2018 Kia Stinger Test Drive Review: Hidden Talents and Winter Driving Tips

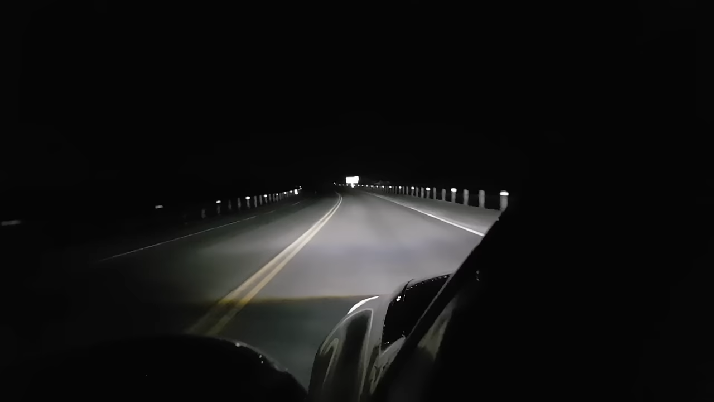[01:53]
car where you want the most light to be well if you look notice that the light thickly and evenly covers that area no splotches or dark spots and that means a more consistent lighting output over a bigger area plus i've got good peripheral
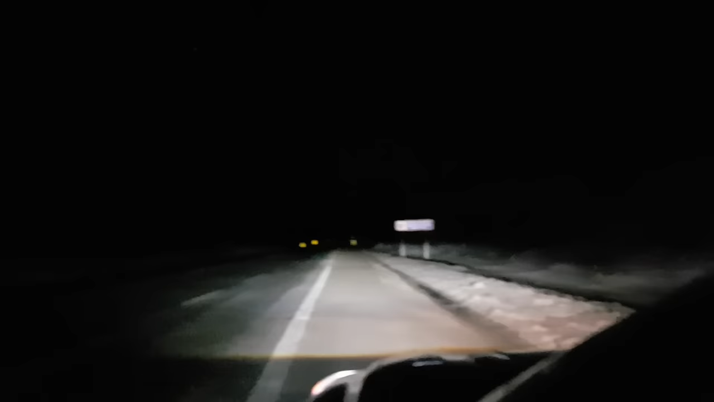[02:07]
illumination down into the forest and culverts in case maybe a sasquatch decides to run across the road all said even after hours at the wheel